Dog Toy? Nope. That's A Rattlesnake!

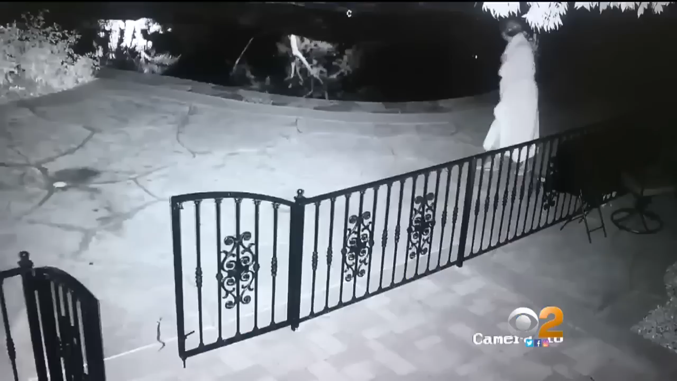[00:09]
CARLA ROSSO HAD JUST GOTTEN OUT OF HER HOT TUB AND THOUGHT SHE SAW A DOG TOY SO SHE PICKED IT UP.
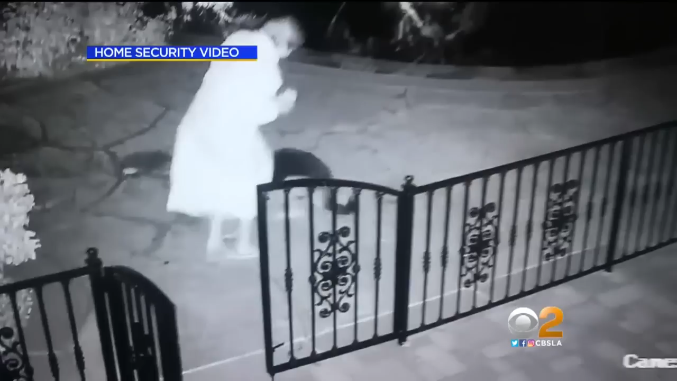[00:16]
BUT THEN SHE REALIZED IT WAS A RATTLESNAKE AND THREW IT.